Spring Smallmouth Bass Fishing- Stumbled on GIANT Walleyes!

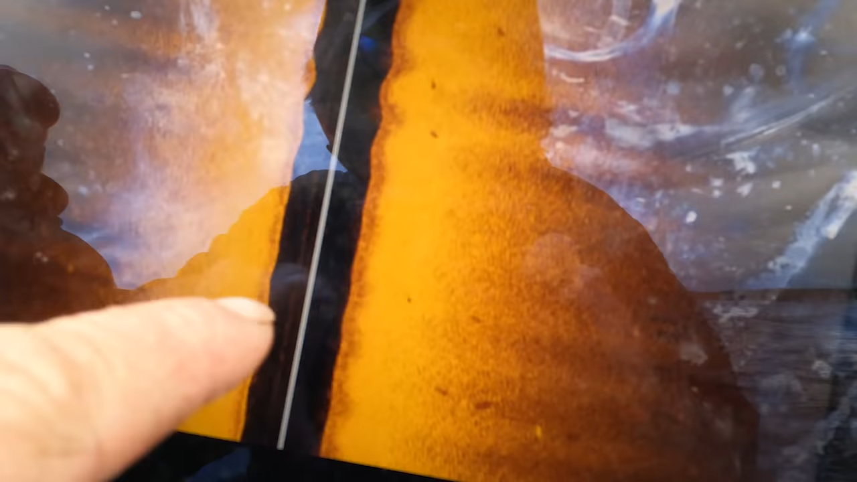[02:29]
four or five feet of water it's little marks you see here right here here here these are fish
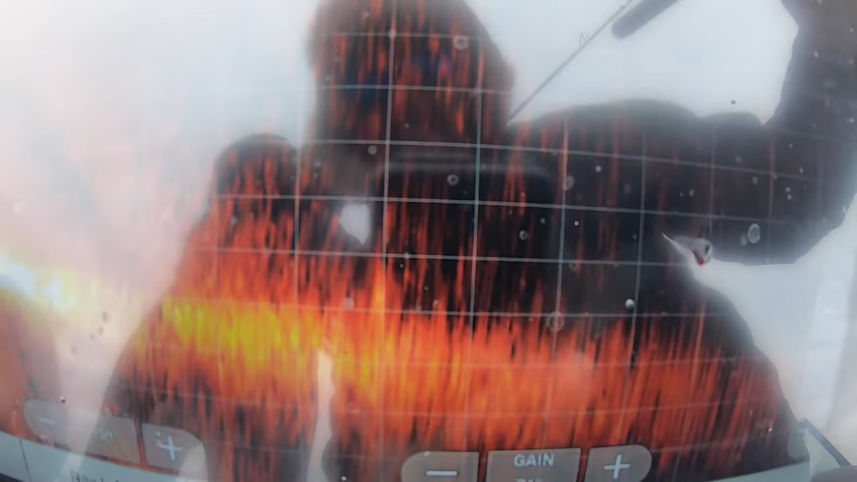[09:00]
here's andy's bait you see it it's going right down on right now
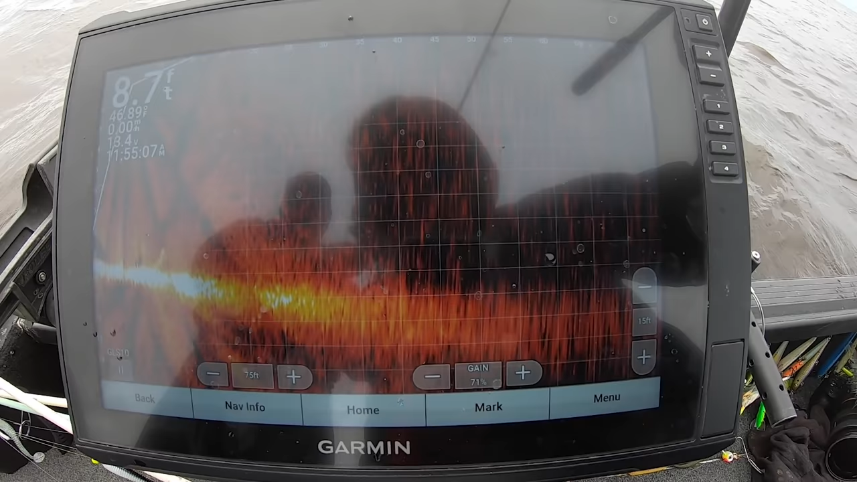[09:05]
On screen: depth 8.7 ft
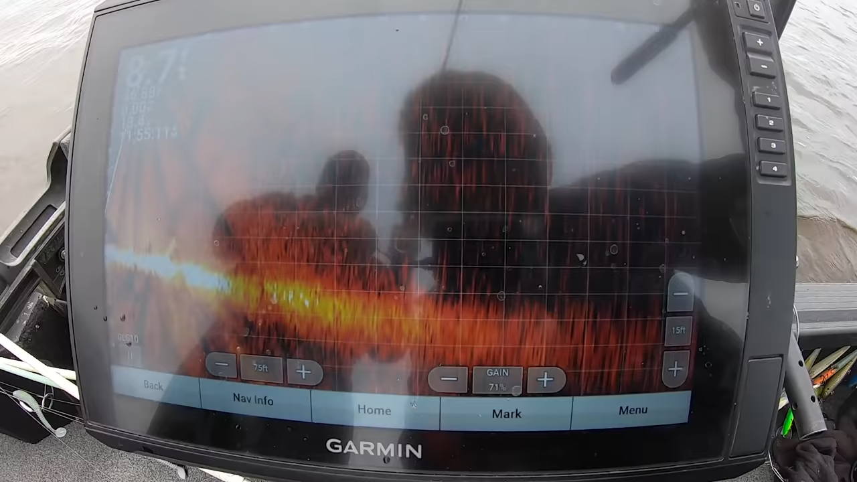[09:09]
here he comes here he comes he's right on it he's gonna eat it he's right on your bait
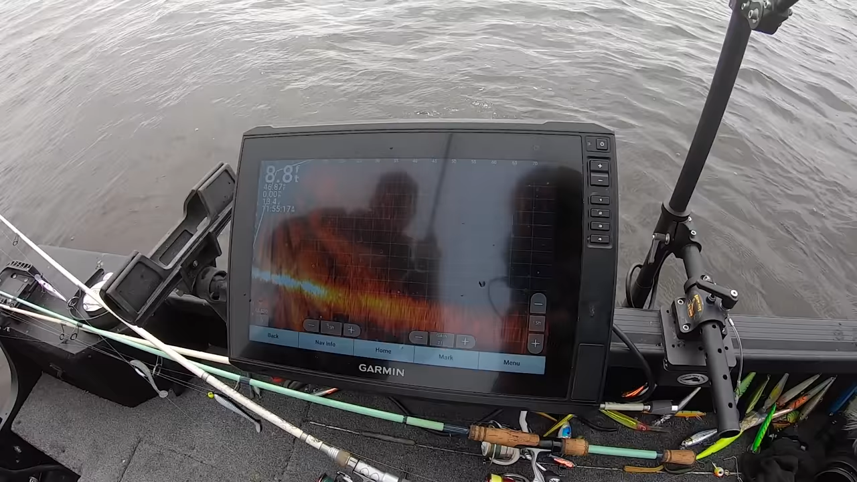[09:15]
he was probably following it yep told you told you that's
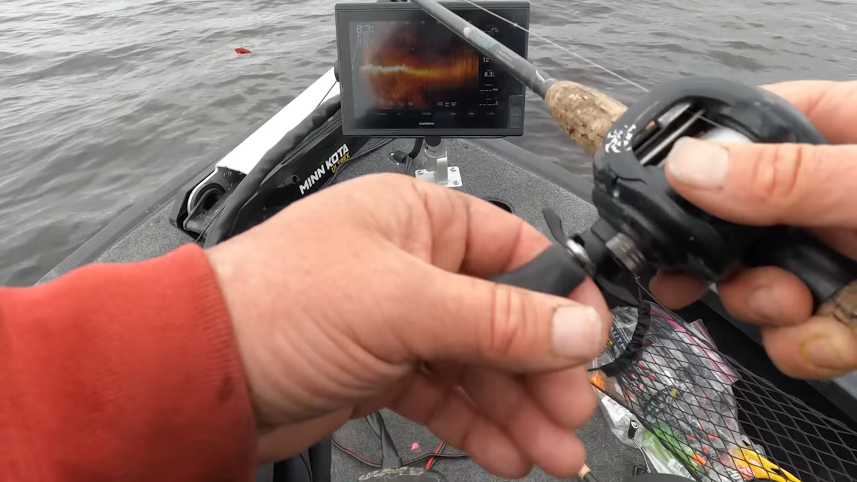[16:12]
let's see right here 50 feet just make a cast to them
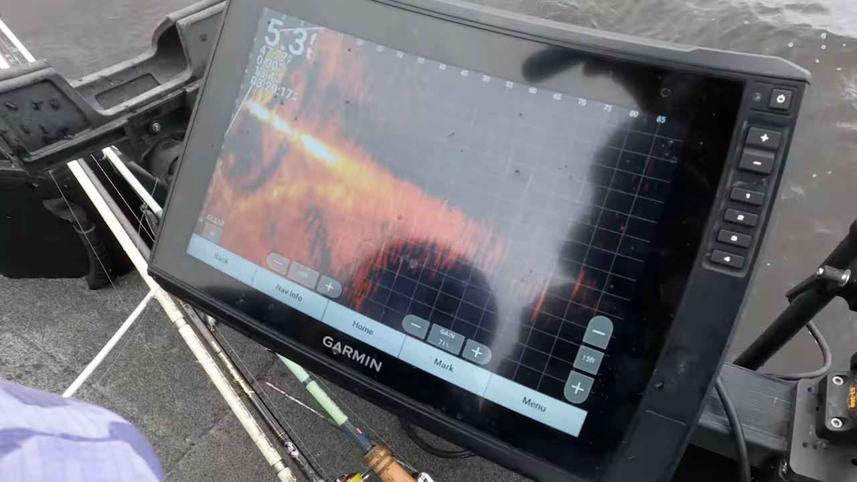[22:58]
the live scope i'm going to turn it a little bit right there see that the waves those are fish it's kind of hard to see those two marks right there
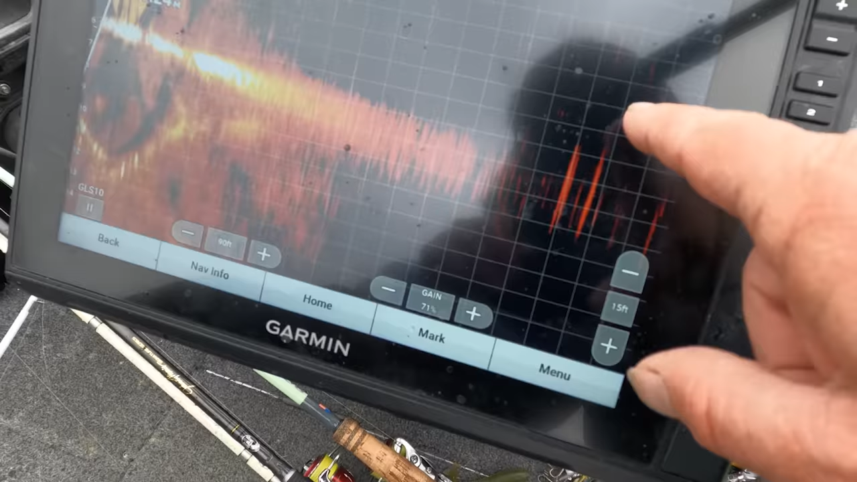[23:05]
75 feet away probably small mall yep you can see them now